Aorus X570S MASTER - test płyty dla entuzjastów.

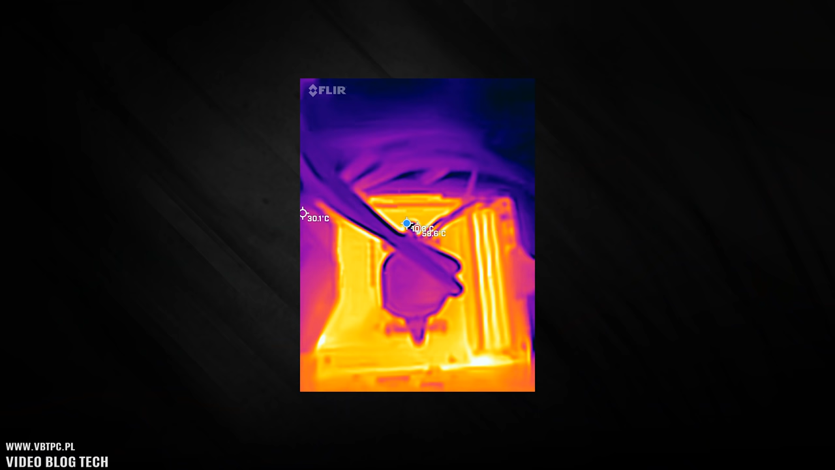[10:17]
Na podczerwieni również te temperatury są bardzo pozytywne, około 56 chyba najcieplejszy hotspot,
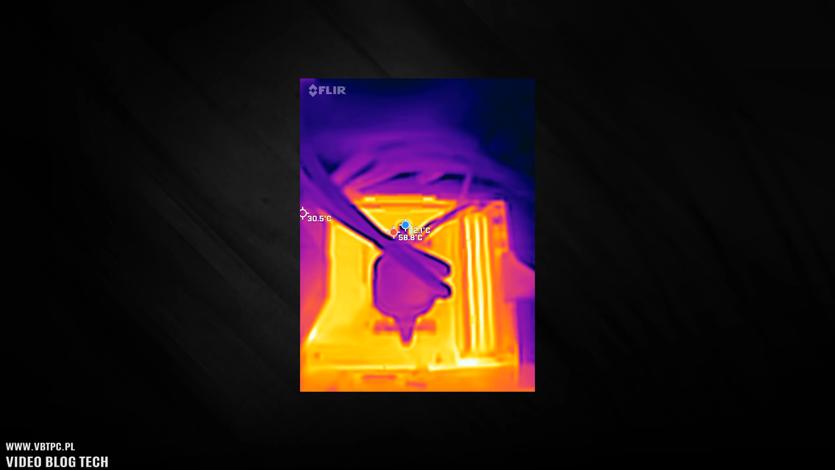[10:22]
który w czasie wykonywania pomiaru program zauważył, więc to chłodzenie sekcji jest naprawdę wzorcowe.